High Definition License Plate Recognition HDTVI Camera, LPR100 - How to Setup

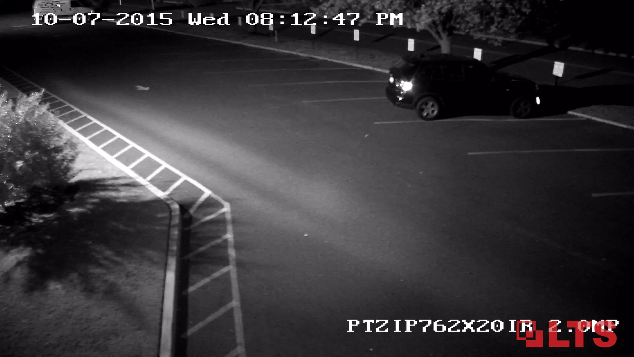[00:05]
Capturing night details can be challenging with image noise, halos,
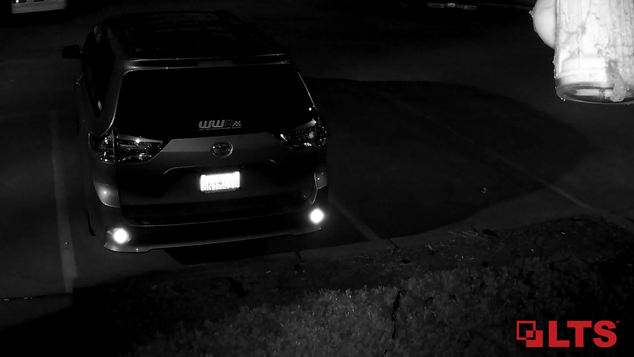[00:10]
and often license plates reflect light causing loss of details.